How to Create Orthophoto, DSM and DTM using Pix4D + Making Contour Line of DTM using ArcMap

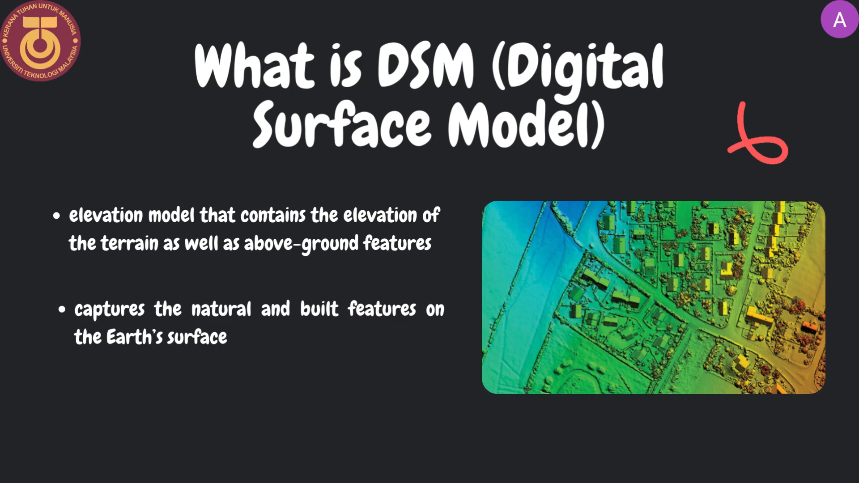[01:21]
Atau dalam hal lain, DSM diperlukan untuk menggunakan kecewaan dan membangun kecewaan tersebut, dan kecewaan tersebut boleh mempunyai atas bangunan, buah, jenis kuasa, dan apa-apa objek lain. DTM, atau dikenali sebagai model digital theorem, adalah model topografis dari dunia yang dapat diperlukan oleh program komputer. Ia adalah setiap data yang mempunyai dengan kecewaan tersebut dan kecewaan tersebut, seperti kecewaan tersebut dan kecewaan tersebut.
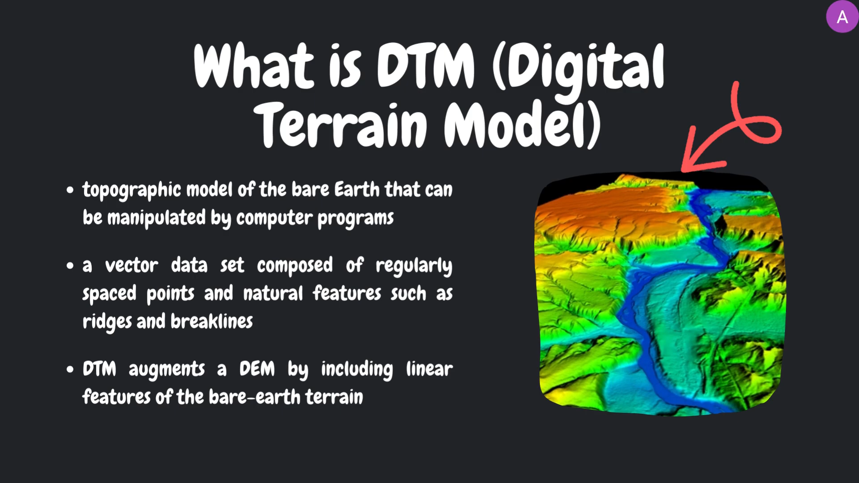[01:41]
DTM dapat digunakan untuk mempunyai DTM dengan mengambil kecewaan tersebut dengan kecewaan tersebut.
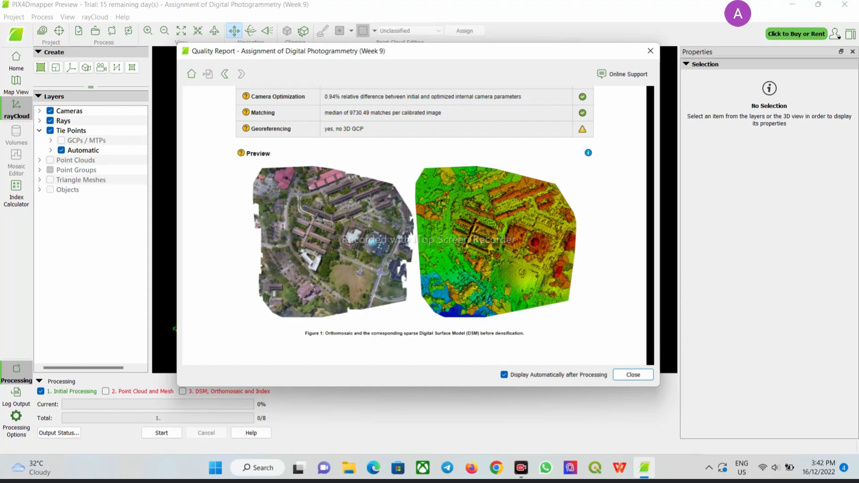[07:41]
kita boleh mencari dan melihat di bagian ini kita mempunyai autofoto dan esm dan kita boleh mencari dan melihat informasi lain tentang proses
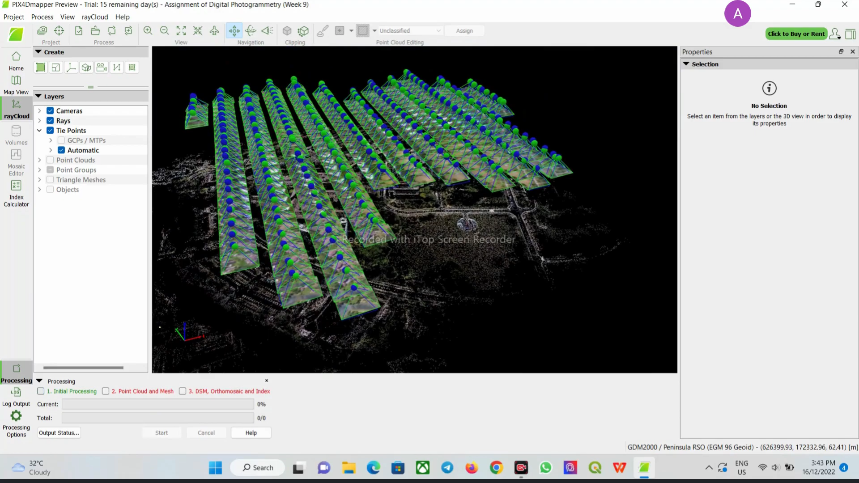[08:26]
ok sekarang sebelum kita mulakan kita akan menuju ke langkah ketiga kita perlu mencari langkah pertama dan melakukan sama kita akan mencari langkah yang sama kita akan mencari langkah dan dalam bahagian ketiga yang sama seperti sebelumnya kita perlu mencari langkah google map dan kml ok ini adalah output tambahan untuk bahagian ini kita perlu mencari rasterdpm
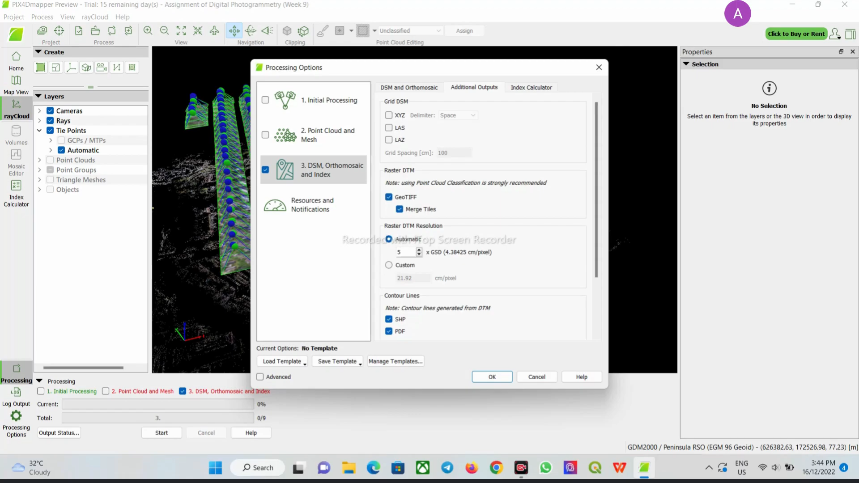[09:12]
yang sebelumnya yang sebelumnya tidak terlalu jadi saya perlu mencari ini lagi dan pastikan yang terlalu mencari terlalu mencari ok ok ok
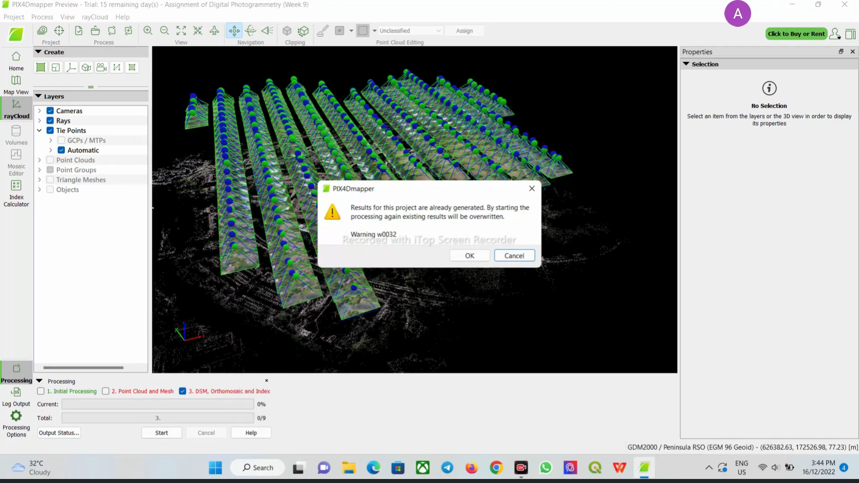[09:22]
sekarang kita hanya perlu jangan risau tentang kelebihan kerana saya telah melakukan beberapa kesalahan sebelumnya jadi ia akan muncul kemudian kita klik start untuk memulakan proses dan ia mungkin mengambil masa untuk mencari proses yang anda lihat jadi dan seperti sebelumnya saya akan mengambil ke bahagian sebab saya selesai kerja dan menunjukkan anda berhasil
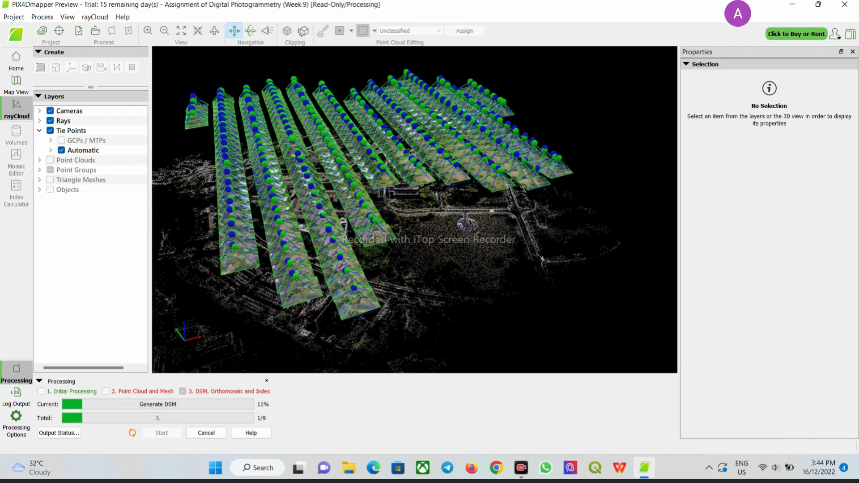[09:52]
dan ini adalah berhasil dpm yang kami telah membuat
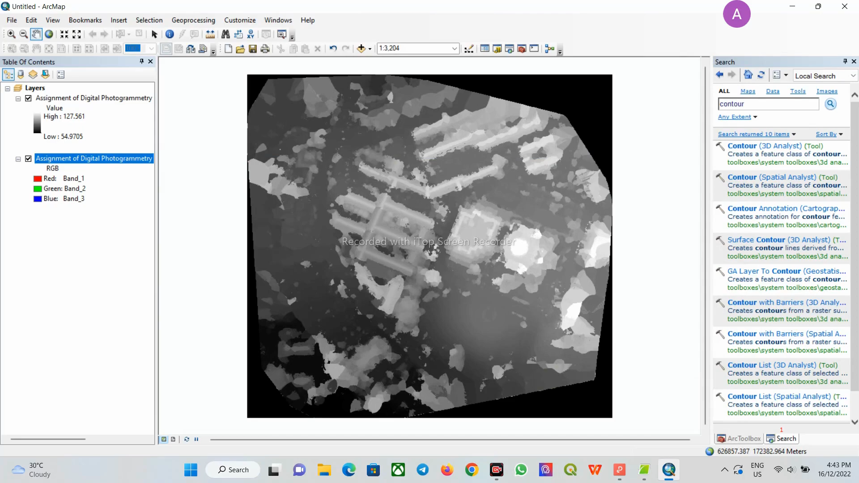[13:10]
Ia akan mengambil masa tetapi tidak terlalu lama, jadi kita perlu menunggu kelas untuk muncul dulu Ok, dan ini adalah panggilan kontrol yang dikenal dengan art matte Panggilan berwarna menunjukkan panggilan kontrol di dalam area UTM Dan kita boleh mencari utm pertama dan melihatnya menggunakan foto-foto Kita boleh melihatnya dan melihat tiran